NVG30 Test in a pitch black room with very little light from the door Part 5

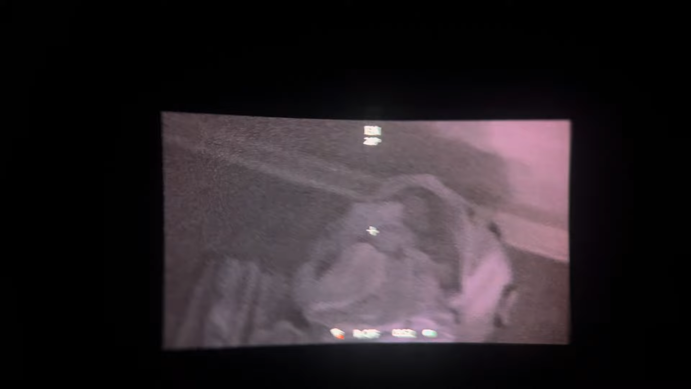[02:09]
It's, it's like, at least, I would say three, two, maybe 300 times as strong or as sensitive, two, 300 times sensitive if I'm picking up IR, which is really cool, really good.
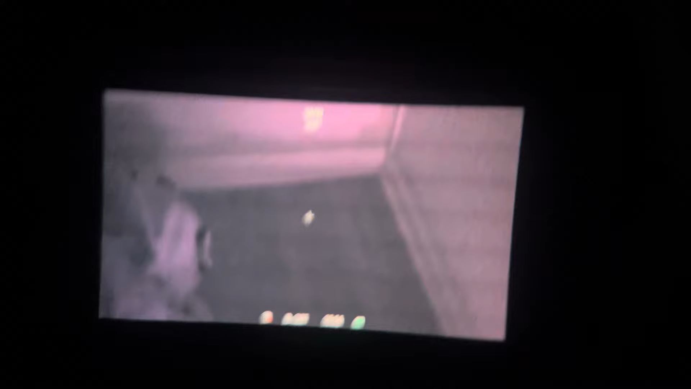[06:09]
It's, it's a brightness setting and the screen does flicker off, uh, for a split second.
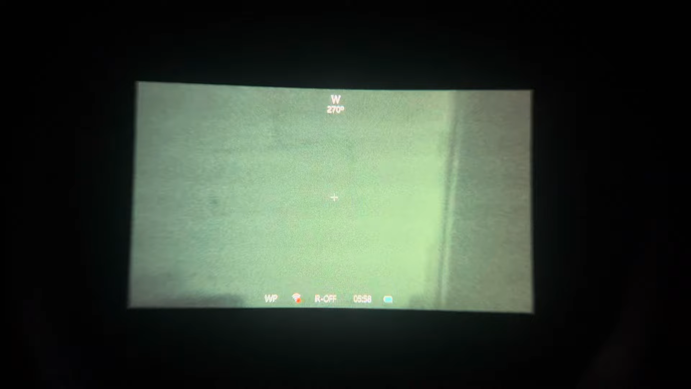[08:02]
That's, that's IR off. Okay. We got the white phosphorus here. There you go. White phosphorus. There's, uh, and I do from, from testing and stuff, I use a white phosphorus to insert in, like,
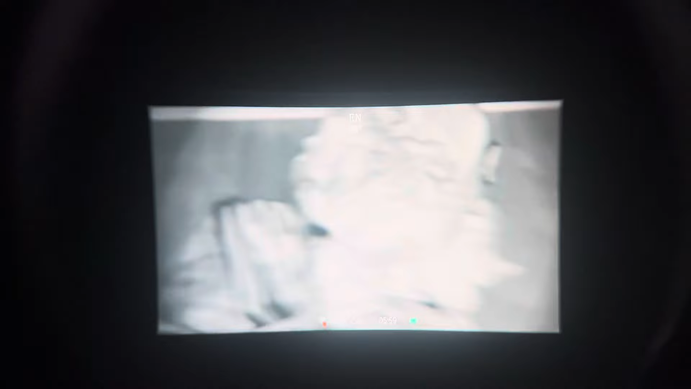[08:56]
green phosphorus or black and white is perfect because it's not so harsh in the eyes. It's actually really easy, especially when I go to IR1, IR2, and then, of course, IR3.